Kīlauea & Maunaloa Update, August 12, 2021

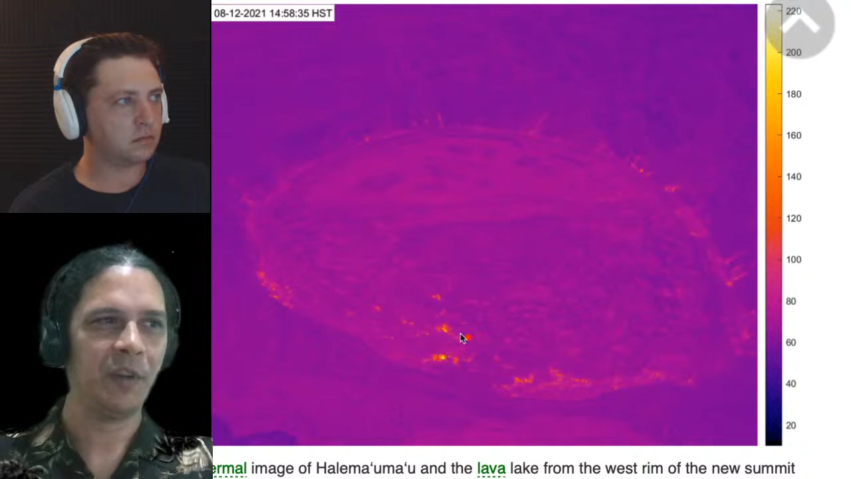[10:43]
And since we were keeping track of that changing depth of the lava lake surface, here it is.